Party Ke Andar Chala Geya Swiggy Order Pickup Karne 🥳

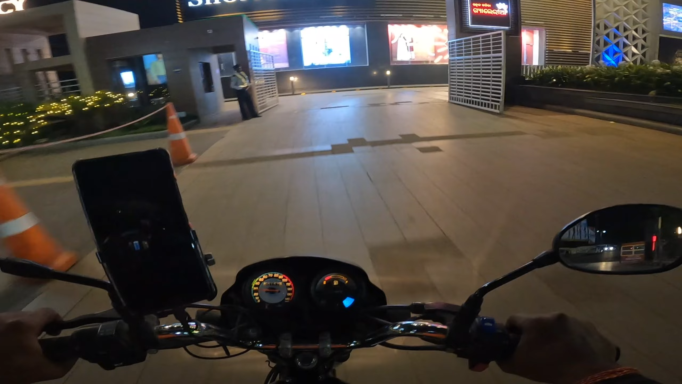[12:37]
तो गाइज फिलहाल देख सकते हो रिवर के किनारे किनारे जा रहा हूँ भाई,
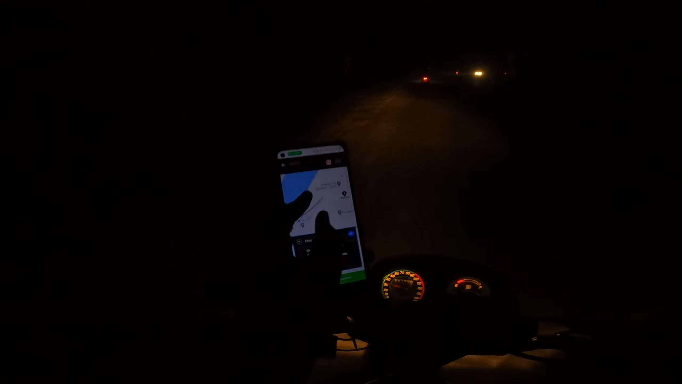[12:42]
मैप में देख लो पता चलेगा आपको, अंधेरे में कुछ दिखाई नहीं दे रहा है, ये देख सकते हो भाई
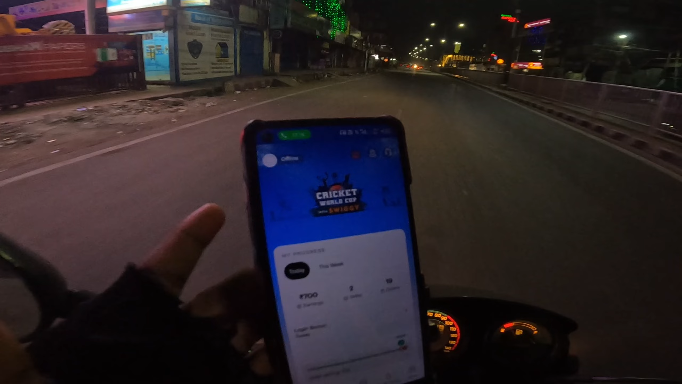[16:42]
टाइम अभी हो चुका है 11:09 देख सकते हो गाइस, 11:09 और ड्यूटी हो चुका है ऑफलाइन देख सकते हो भाई। तो ठीक है गाइस, आगे जाके मैं बताता हूँ आपको आज का कितना क्या कुछ अर्निंग हुआ है।